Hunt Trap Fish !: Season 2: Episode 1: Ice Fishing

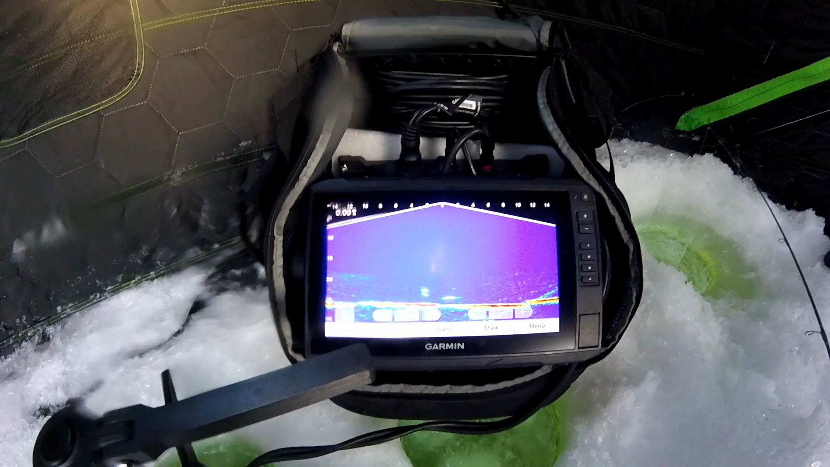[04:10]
Alright, so hopefully you can see that red mark on there, and he's like pretty much right at where my minnow is,
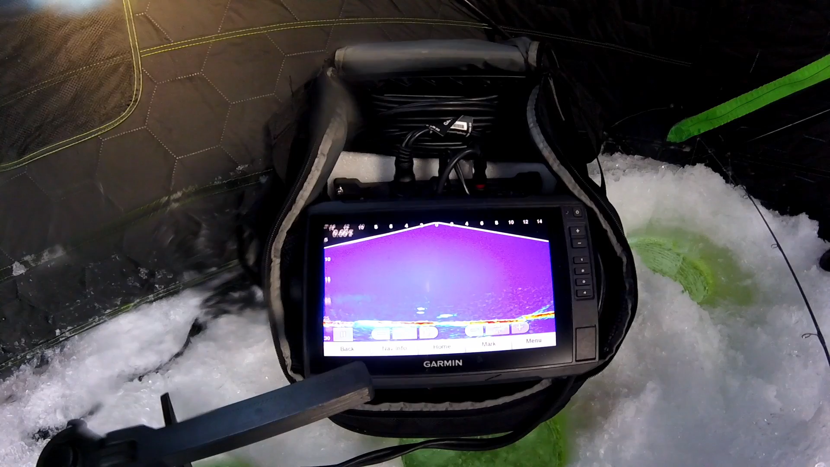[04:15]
so hopefully he'll
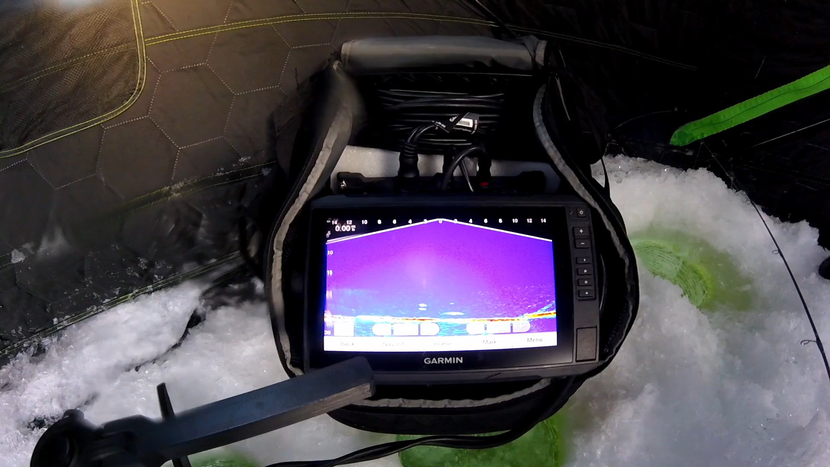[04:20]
take this one down and we'll have another fish on. I don't know if that's going to happen, he's swimming off, and I don't believe he's swimming with my minnow,
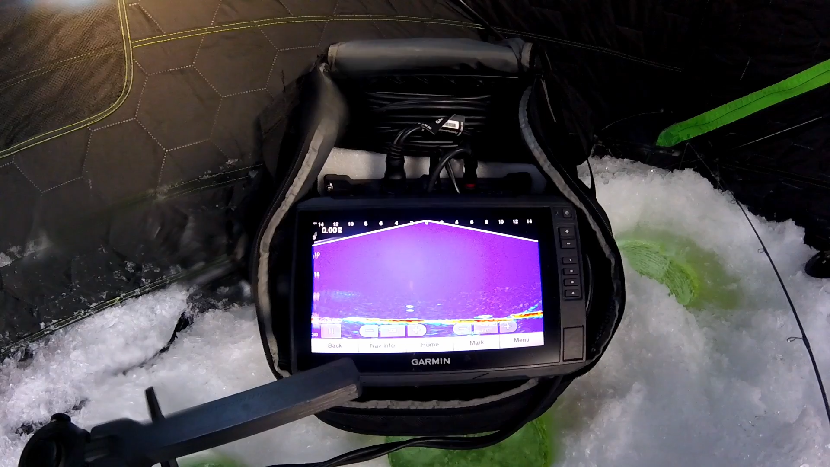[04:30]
so, oh, there goes a second one too, somewhere off from the right.
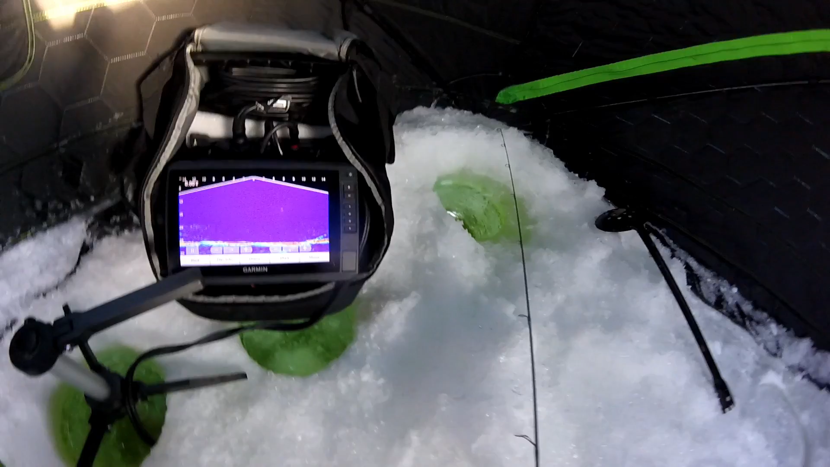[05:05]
We did just have another mark swim through, and looked at the minnow, and then decided that it wasn't hungry, so it went off.
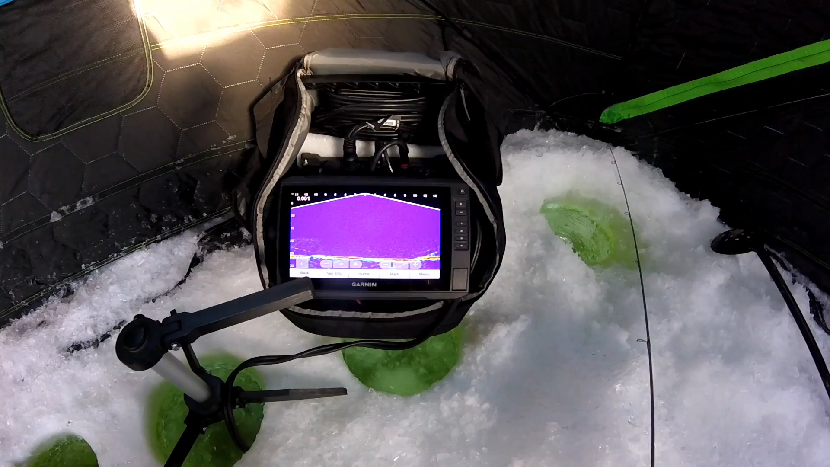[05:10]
So, hopefully, with a smaller bait, that's a little more aggressive, and the dipstick going, hopefully we'll be able to get a few fish wrangled here.
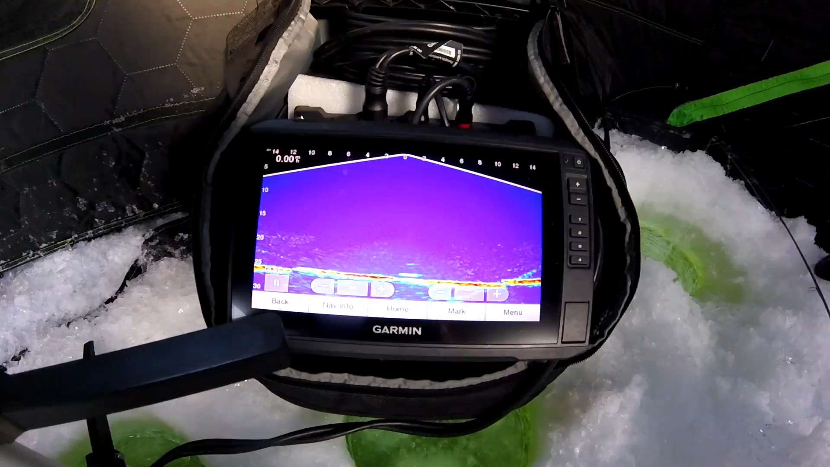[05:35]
So, we'll see. Oh, look at that. Look, there's another mark on the screen. Oh, come on, take it, take it. Oh, yeah, we're going to get a fish on here, boys.